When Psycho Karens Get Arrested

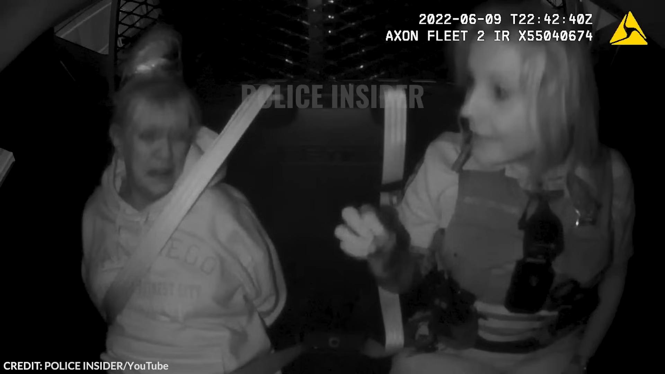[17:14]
Still expressing her distress and disbelief, the officer tries to calm her down.